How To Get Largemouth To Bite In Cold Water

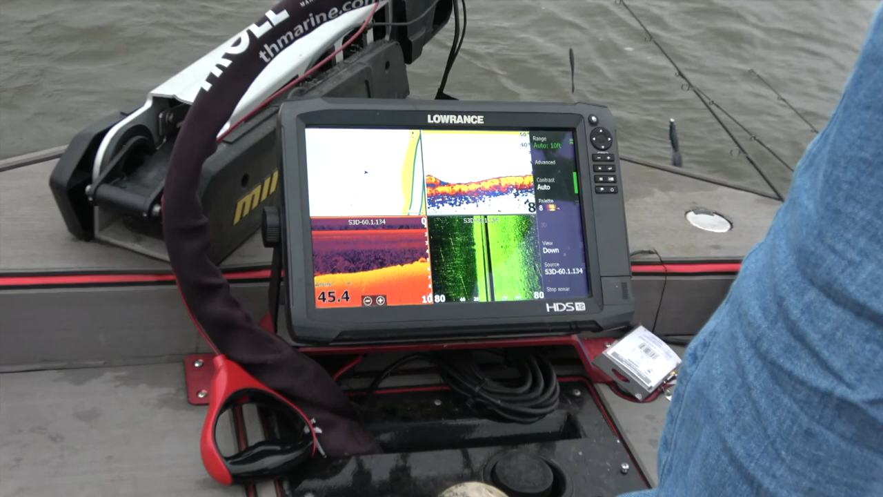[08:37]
Just notice, in addition to the wind blowing down here,
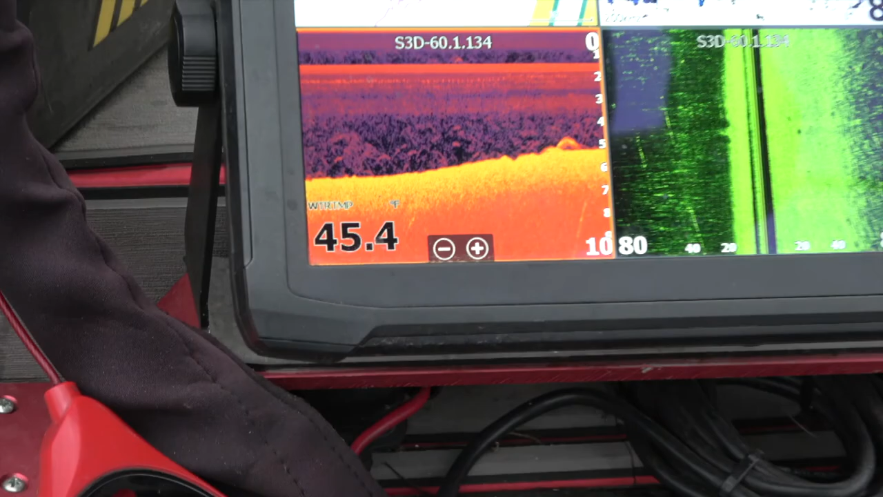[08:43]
the water's about a degree and a half warmer than anything we've run into today.
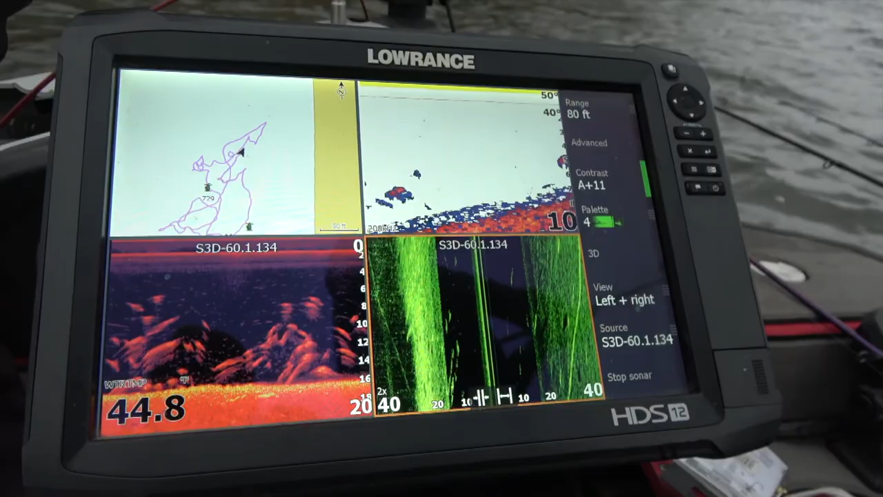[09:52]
12 to 18 feet. Big schools of bait fish and some other bigger fish mixed in.